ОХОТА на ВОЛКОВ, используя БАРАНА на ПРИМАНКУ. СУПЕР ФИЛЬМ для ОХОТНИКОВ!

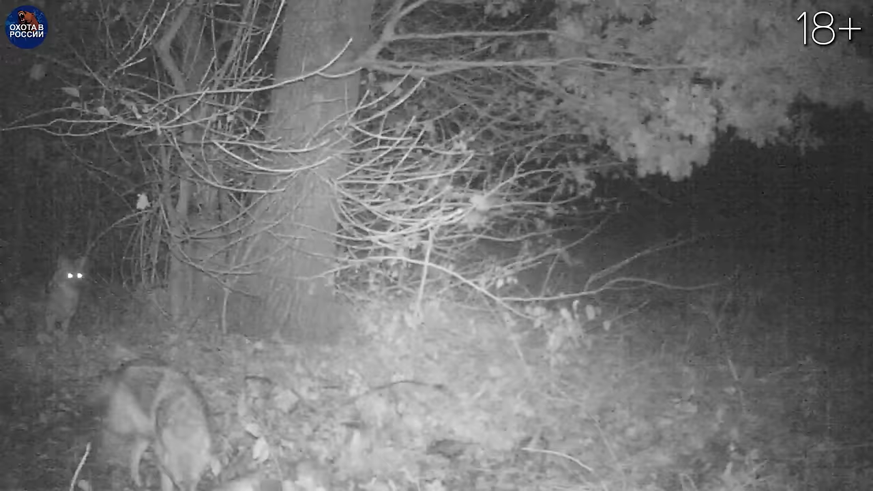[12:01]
Обрези там с бойни заложил. Положил буквально через 3 дня. Появились шакалы, а затем 2 волка. Вот с этого дня я начинаю отсчет времени, когда появились волки. На какой день они появятся в следующий раз, будем замечать. Сегодня принес им новое угощение.
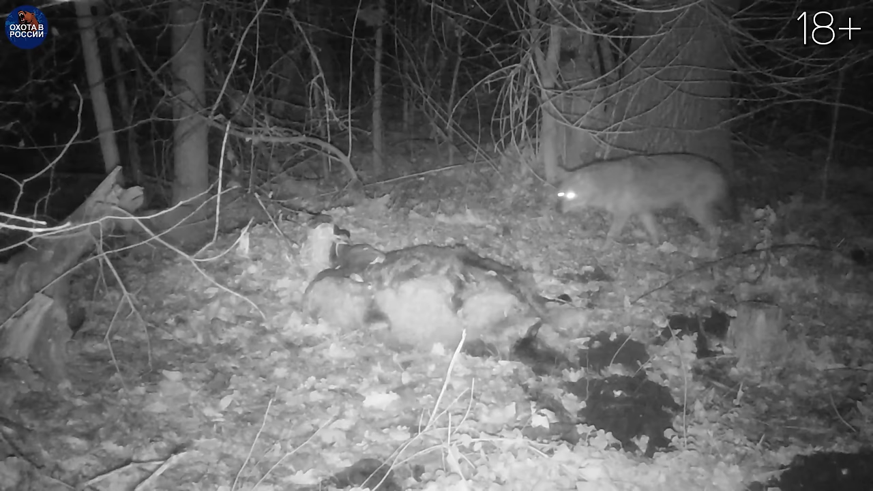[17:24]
Хромой шакал пришел. Мой знакомец, наверное.
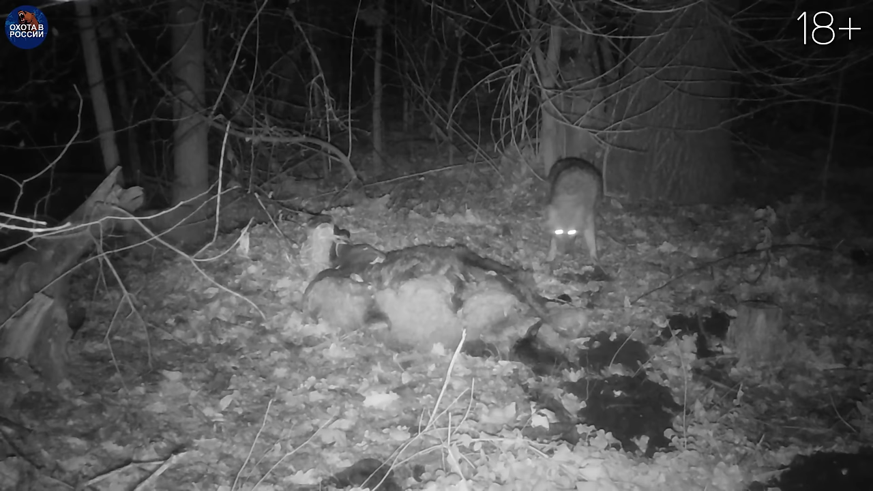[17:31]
Да, пришел еще один шакал. Короче, два шакала. Даже пришла лисица, которая как бы у нас уже редкость становится.
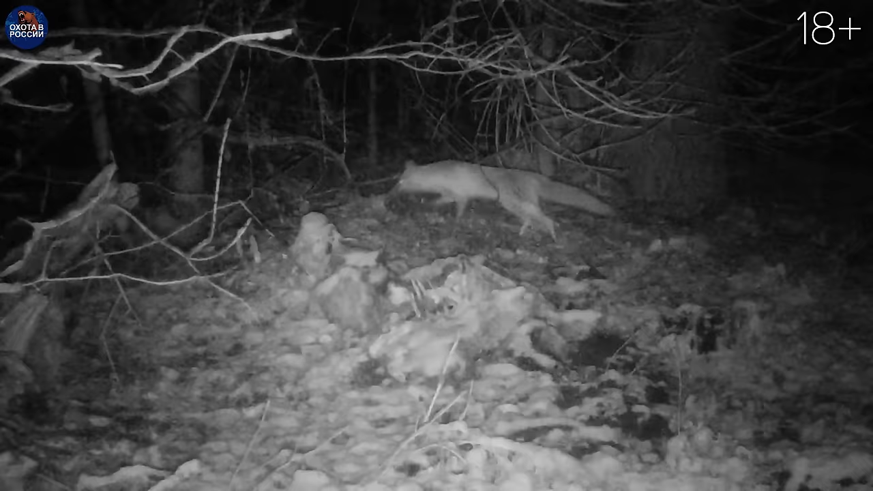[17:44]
И та начала жрать. Так что интересно. Волков нет, так что это все мелочь. Можно не стараться и ехать где-то в другое место смотреть. Такие пироги. Волков нет, самое главное. И я снова на рынке.
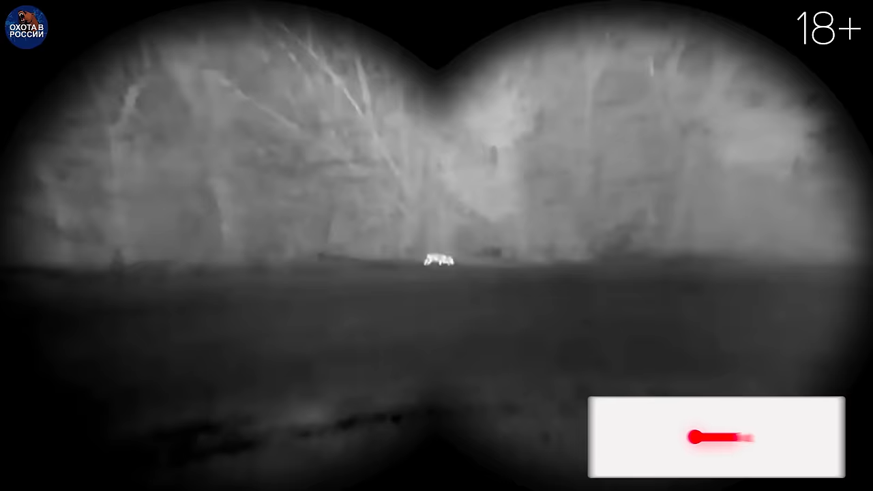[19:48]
Около 10 вечера пришел, поел и потихоньку ушел. Ну, сейчас морозец подтягивает.
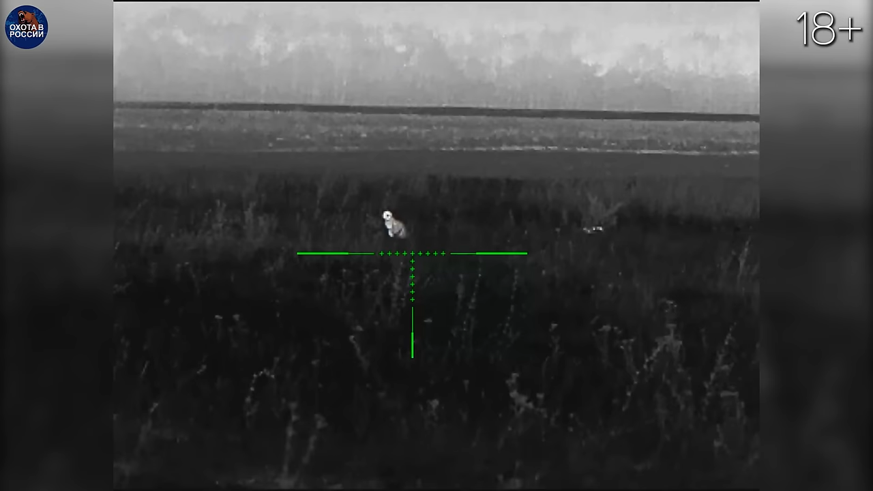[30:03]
Котик пришел, но жрать не стал.
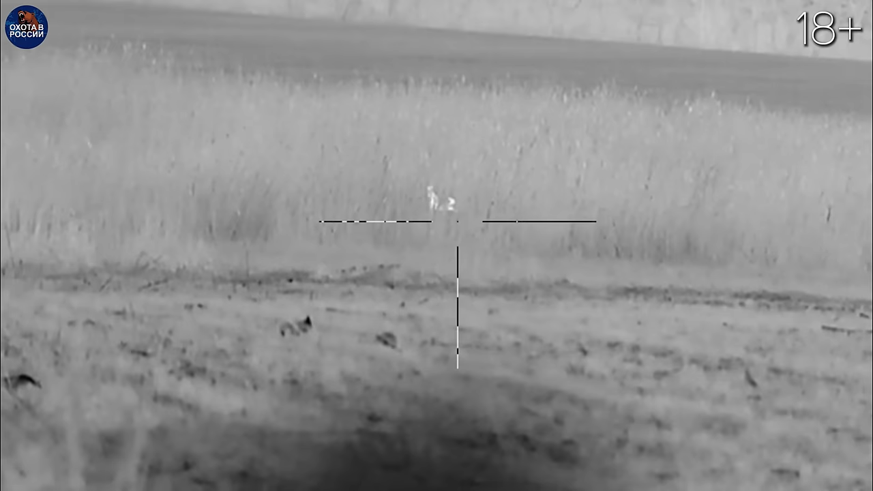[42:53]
Ждут, пока волк придет, сожрет. Потом им достанется.
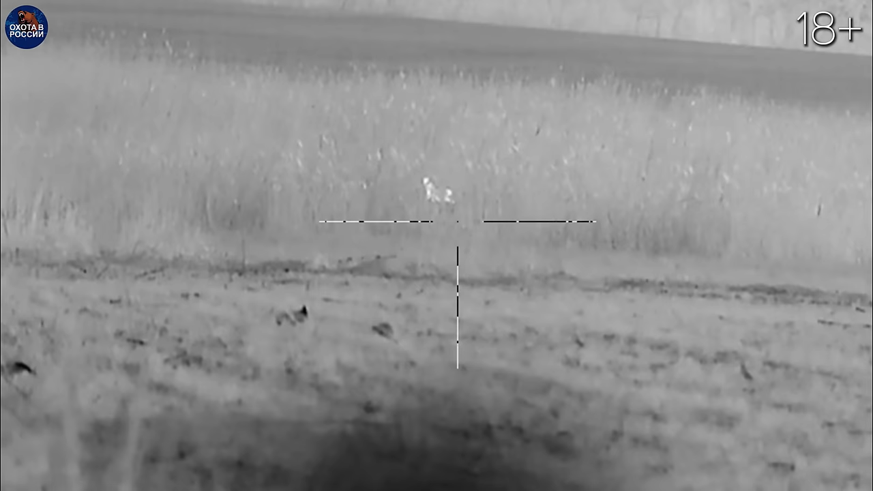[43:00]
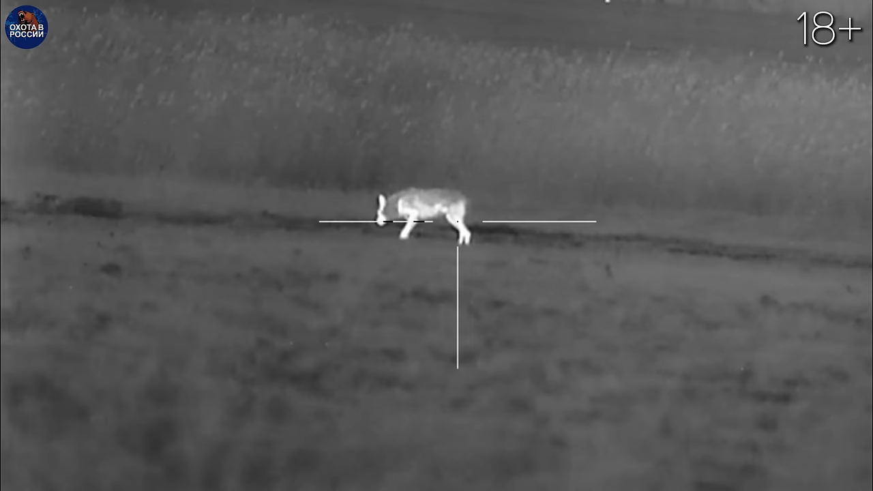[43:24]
Махнул с привода, что я не успел подвести, на мушку взять. Так выстрелил, да, он считай. Он убежал. Ай-яй-яй-яй-яй. Увлекся съемкой шоколова. Прозевал волка, как он подошел к приваде.
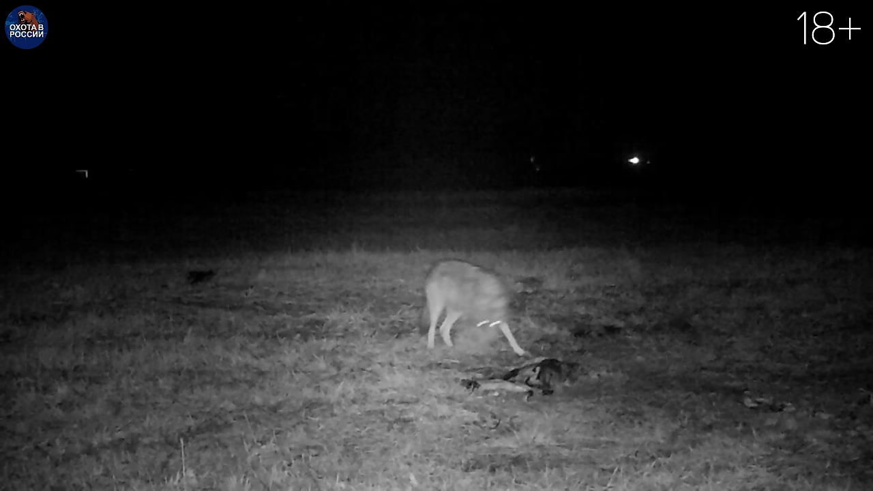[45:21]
Слава богу, что волк цел и невредим. И опять пришел на приваду. Так что охота продолжается.
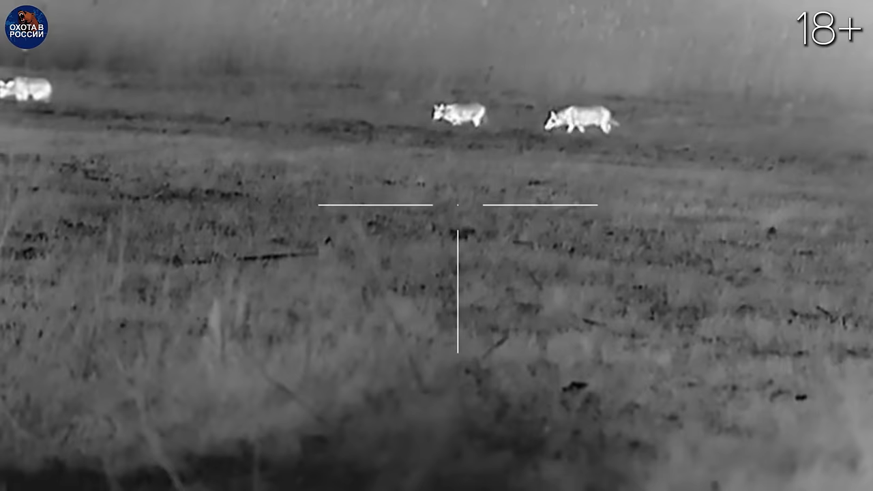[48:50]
Стоя. Конечно, они всю приваду кончили мою.
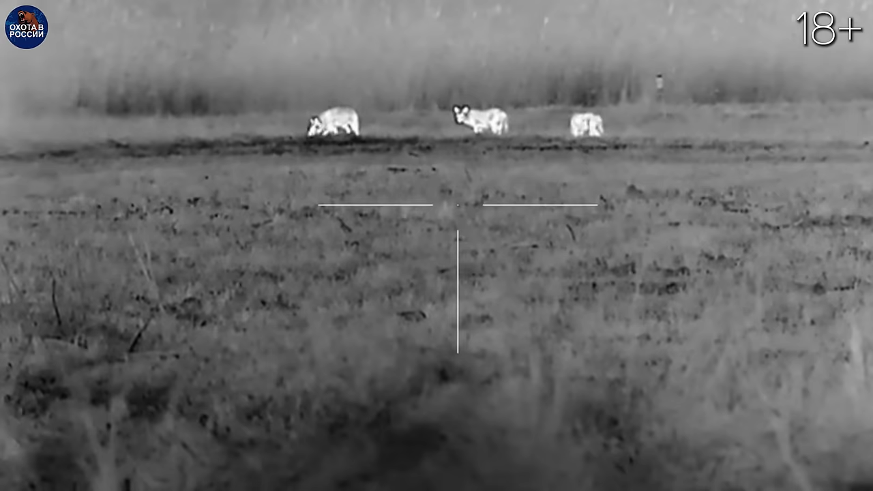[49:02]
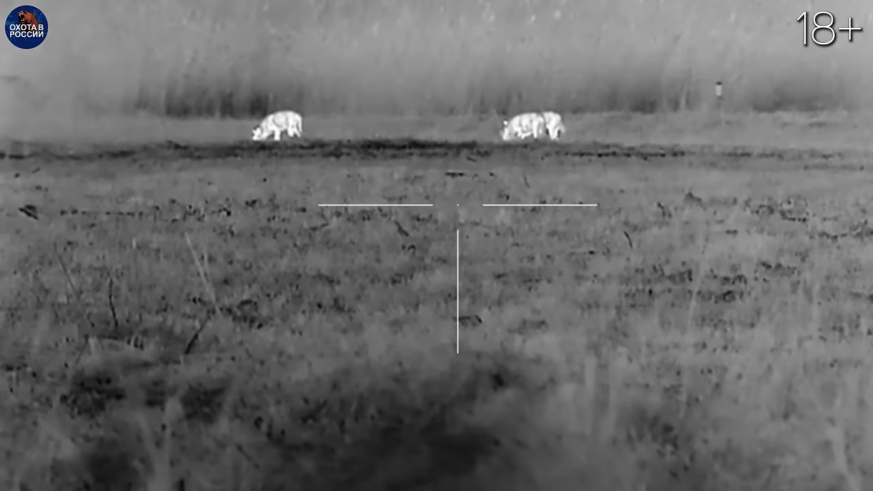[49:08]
Надо ждать волка.
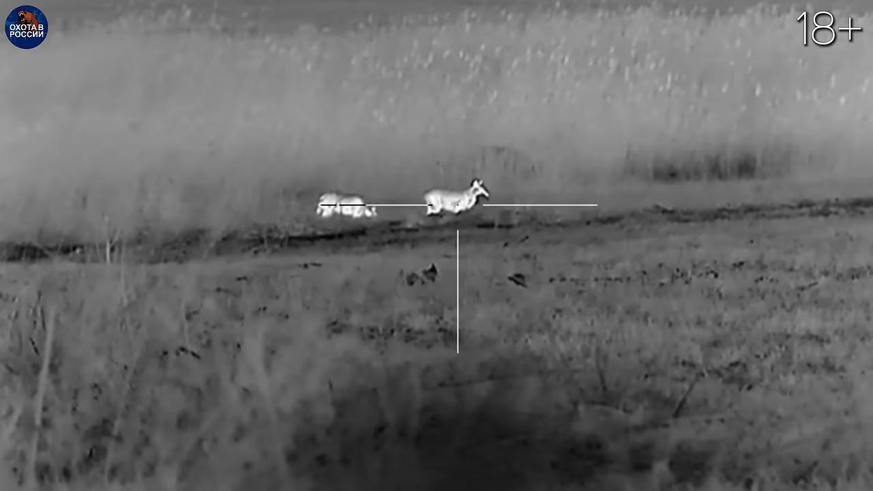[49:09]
Он их таскает по разным углам себе заначки. Да, вот это самец.
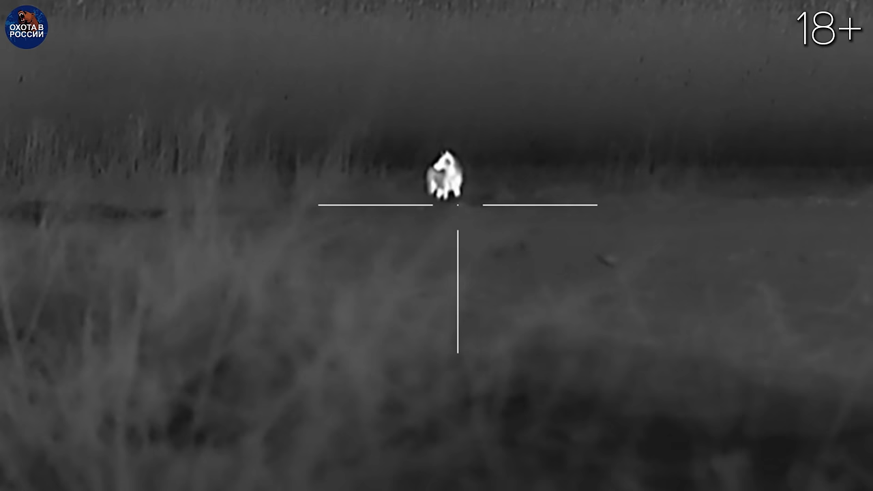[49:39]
На луну. До половины восьмого просидел, волк так и не появился.
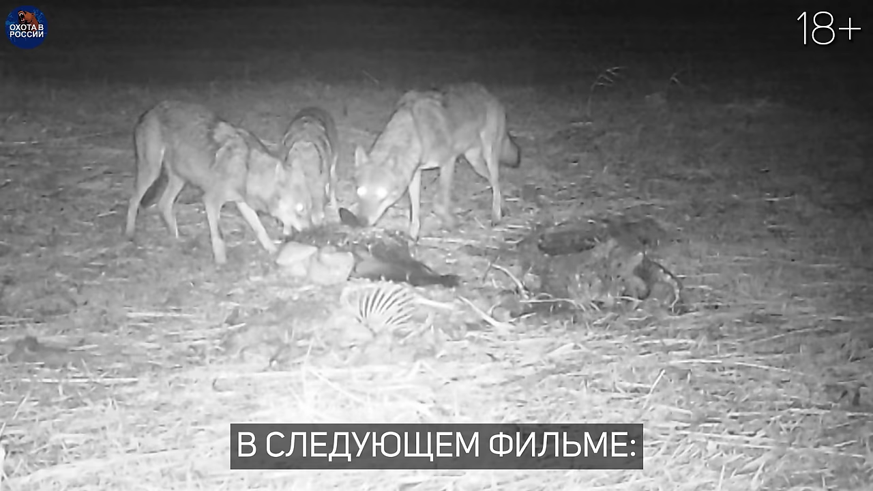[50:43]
Сижу в своей засидке, а вокруг одни волки. Даже не по себе становится.
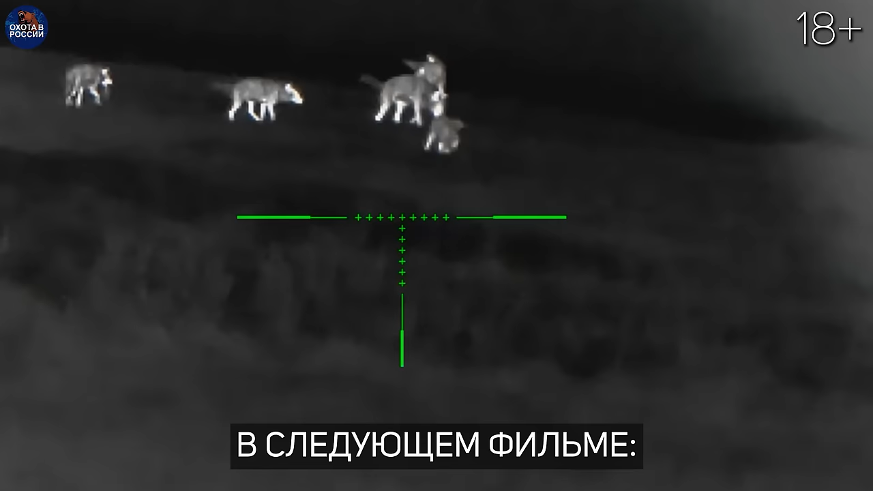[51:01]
Стая волков пришла на приваду. С ними вожак с высоко задранным хвостом.